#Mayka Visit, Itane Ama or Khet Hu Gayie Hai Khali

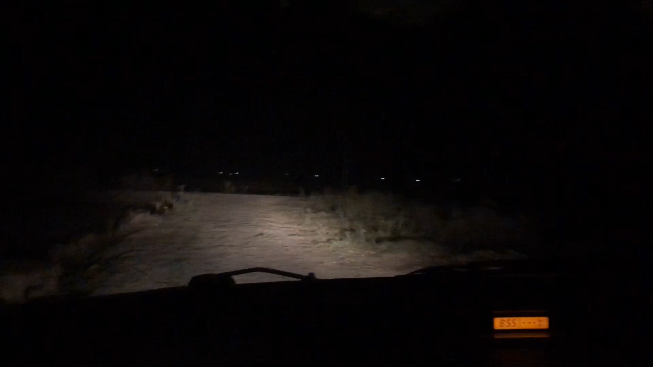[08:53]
अभी हम लोग जा रहे हैं, देखिए कितना अंधेरा हो चुका है, तो हम लोग वापस जा रहे हैं फ्रेंड्स।